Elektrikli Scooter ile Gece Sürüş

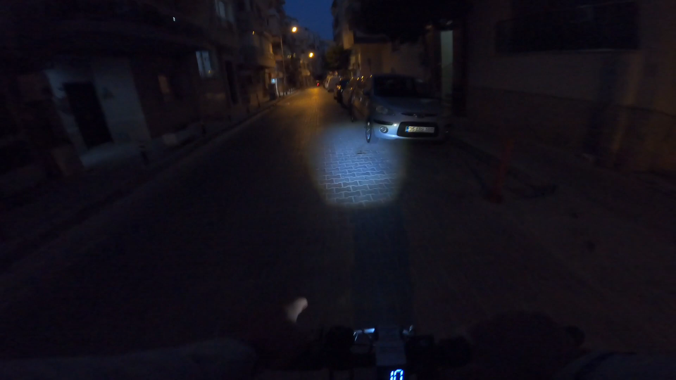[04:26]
Taş diyelim beton. Orada girintili çıkıntılı oluyor. Hiç güzel olmuyor.